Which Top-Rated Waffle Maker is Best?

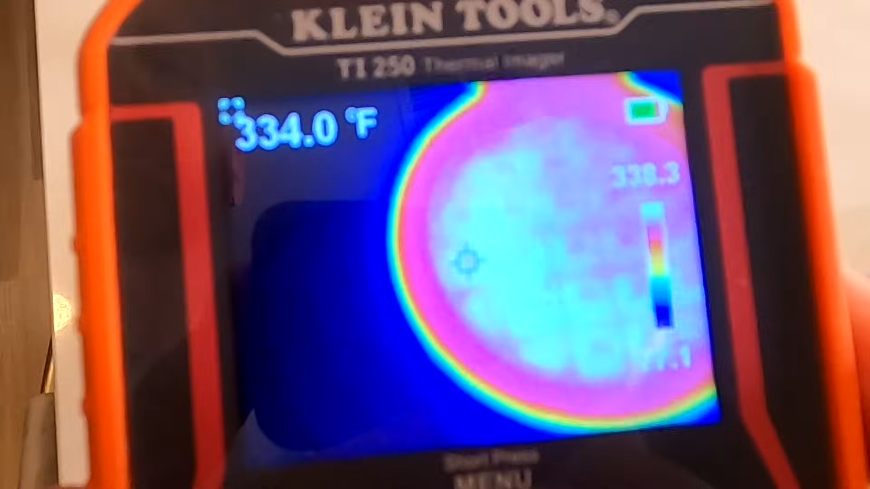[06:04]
On screen: spot 334.0°F
Looks a little bit warmer on one side than the other. How about this plate?
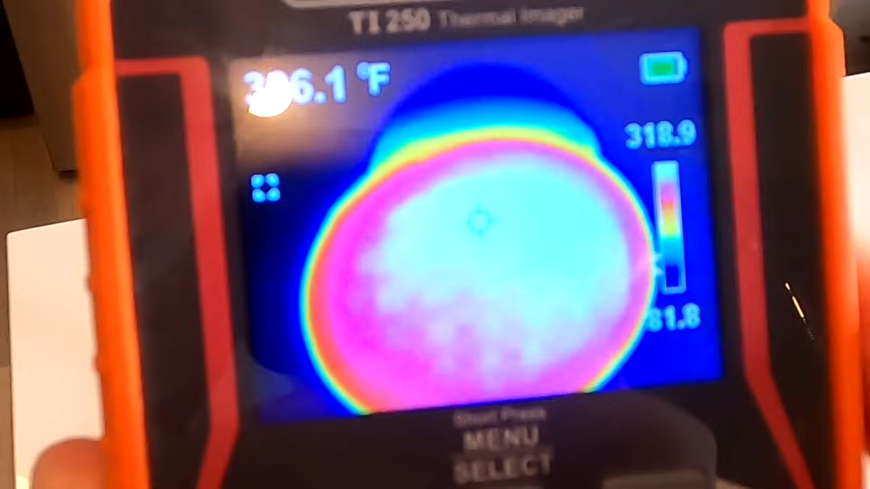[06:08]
Looks a little bit warmer on one side than the other. 310 up there.
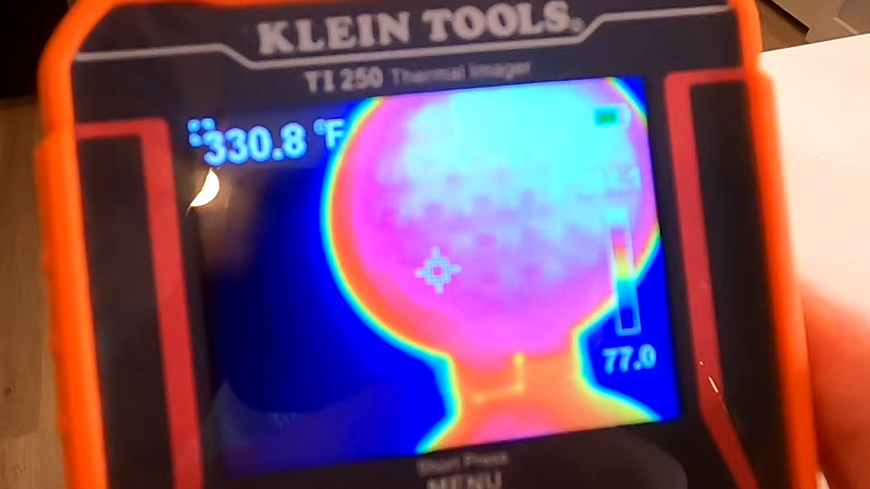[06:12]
On screen: spot 330.8°F
330 down here. Not too bad. Pretty even. So that's my first attempt. Let me see.
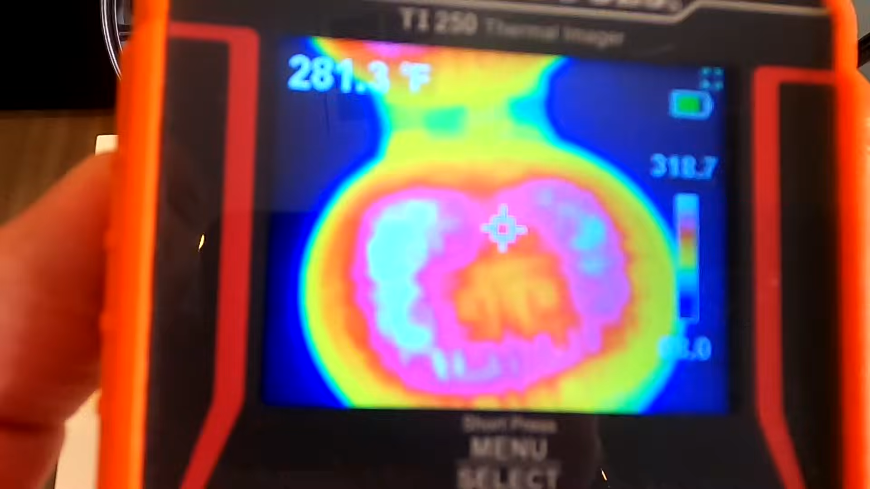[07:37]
It kind of seems like there's a bit of a circular pattern where mostly heat's at.
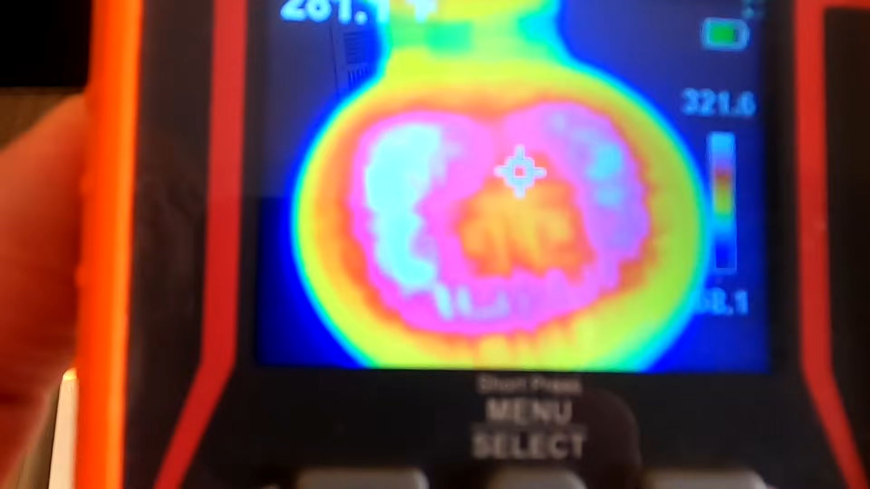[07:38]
277. Much cooler.
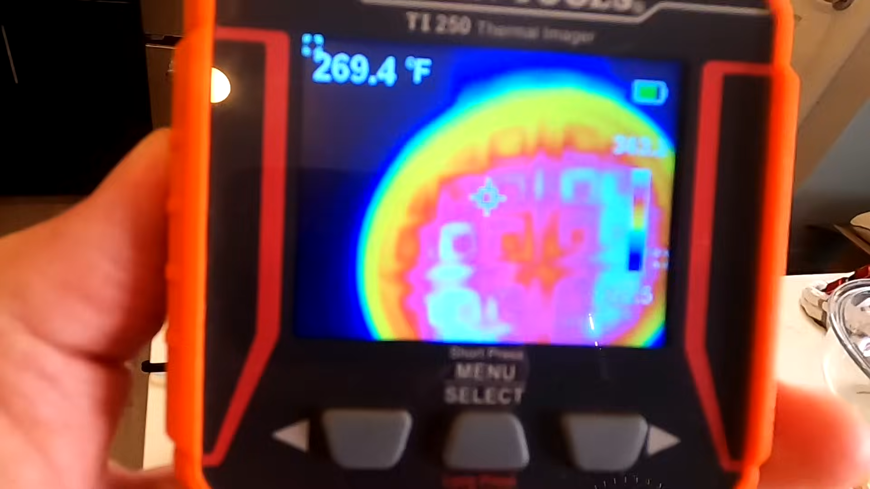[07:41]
On screen: spot 269.4°F
As far as the top plate goes, that doesn't look totally even either. The top plate looks more even than the bottom plate does though.
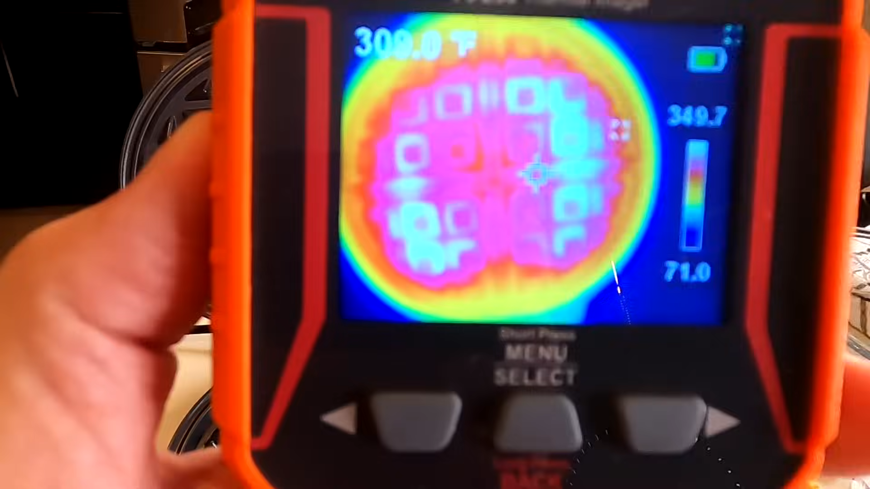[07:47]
On screen: spot 309.0°F
Not a bad first try but I'm going to have to mess with this a little bit until I get it just right. Which I'll do that for round two.